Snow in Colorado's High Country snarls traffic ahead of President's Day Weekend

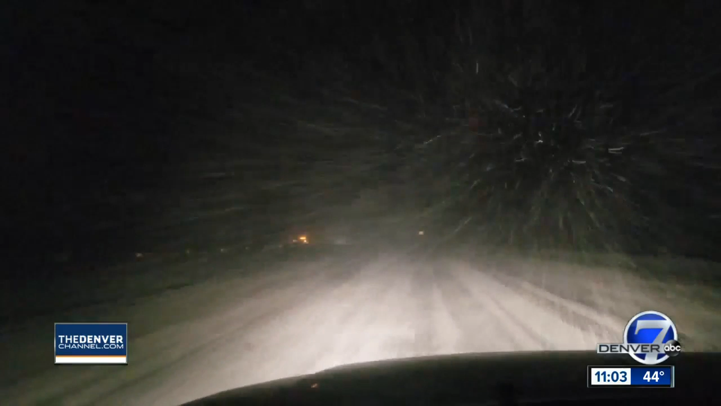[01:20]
Daryl Orr was up there when he was live this morning for us. Bad visibility.